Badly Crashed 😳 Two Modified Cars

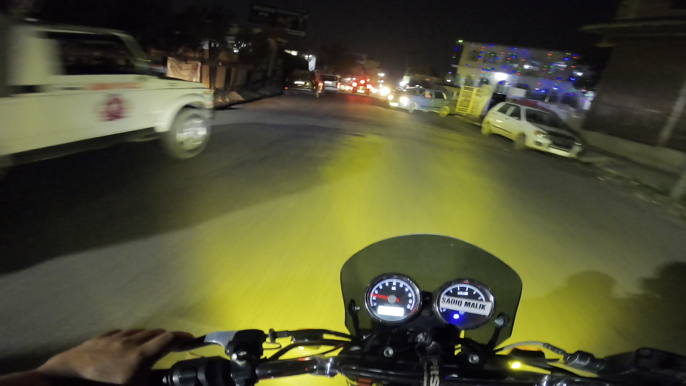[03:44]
तो यहाँ था पुलिस का नाका, तो मैंने सोचा कि क्या था नाके वगैरह रोक ले यार,
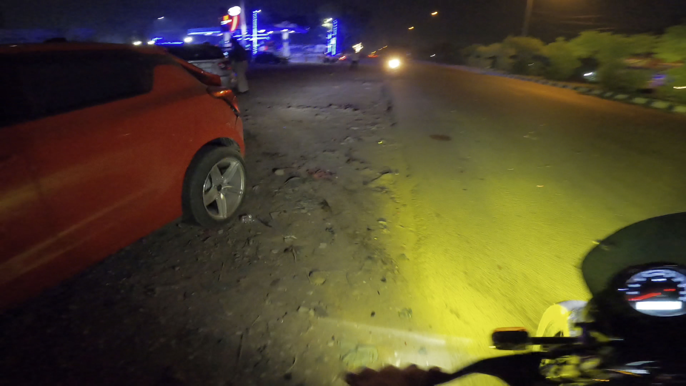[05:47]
गाड़ी का नंबर है JK02-3100, सर एक गाड़ी का नंबर है JK0CV-1550।